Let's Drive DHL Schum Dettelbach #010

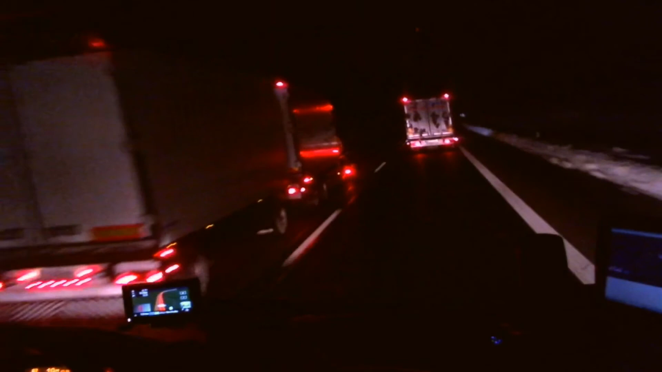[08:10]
Das sieht man so scheiße schlecht. Ja. Wir wissen's. Wir haben's kapiert. Danke. Ja, ich weiß. Neuerdings kommt diese Fehlermeldung auch im 12. Gang. Das beunruhigt mich etwas.